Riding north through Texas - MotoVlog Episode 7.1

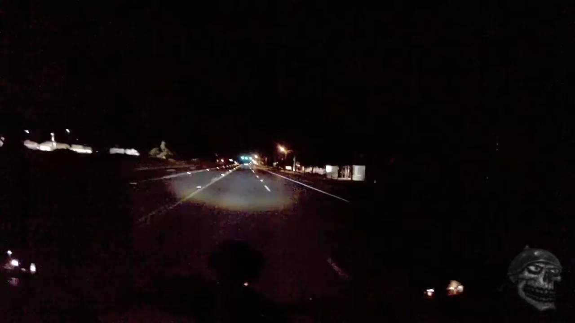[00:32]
Alright, so I'm off. I'm already 1 mile in. 1 mile into the trip.
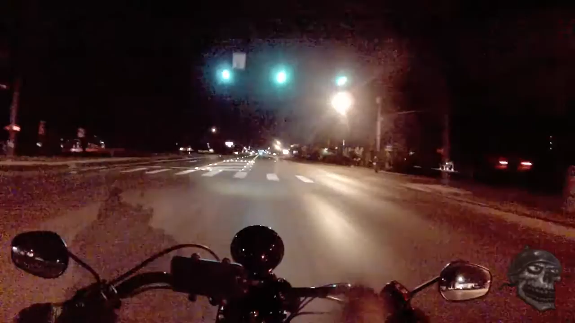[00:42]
So, like I said in my tips video, the last video that I did, I said that I live in the heart of deer country. So, you know, at nighttime isn't such a big deal. You got there's a lot of deer out. It's going to start to get really bad when the sun comes up.
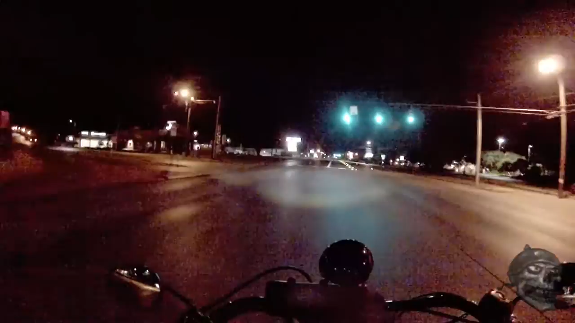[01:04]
That's when the most danger. That's when it's the most dangerous. So, it's going to take it slow and easy, and you know what? Slow and easy makes for a more comfortable ride in the long run anyways, too, so. I've already seen a couple deer just standing on the edge of the roadway. I have to say, it's actually kind of creepy out here right now.